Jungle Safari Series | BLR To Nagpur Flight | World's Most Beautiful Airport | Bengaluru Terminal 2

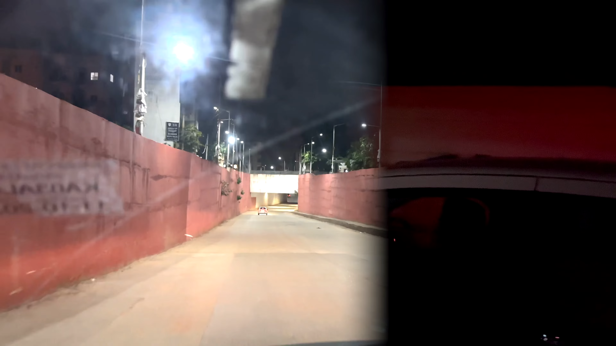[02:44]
দেখো এখন বেজে গেছে হচ্ছে 5:05, ভোরবেলা, কিন্তু দেখে কিছু বোঝা যাচ্ছে না, একদম অন্ধকার, ঘুটঘুট করছে, রাস্তার সমস্ত লাইটই জ্বলছে, ব্যাঙ্গালোরে খুব দেরি করে সব রোদটা ওঠে,
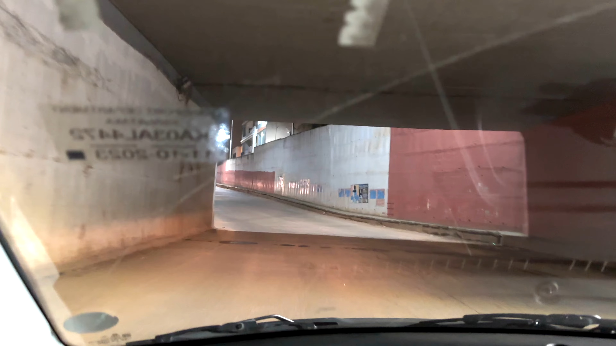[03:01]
কিছু বোঝা যাচ্ছে যেটা 5টা বাজে, দেখে মনে হচ্ছে 5টা রাতের বেজে গেছে, দেখে মনে হচ্ছে এখনো অনেক রাত, মাঝরাত।
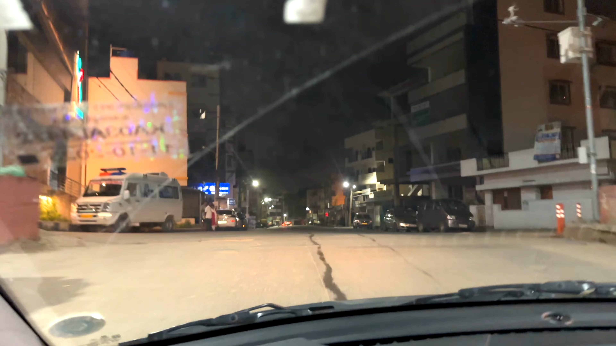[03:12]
এই আমরা উঠে গেলাম এয়ারপোর্ট রোডে, এটা হচ্ছে NH-44, ফেমাস NH-44।
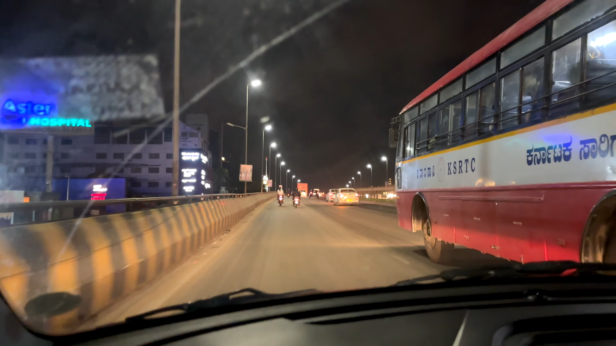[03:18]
এই রাস্তাটা একদম স্ট্রেট চলে যাচ্ছে হচ্ছে টুয়ার্ডস জম্মু কাশ্মীর,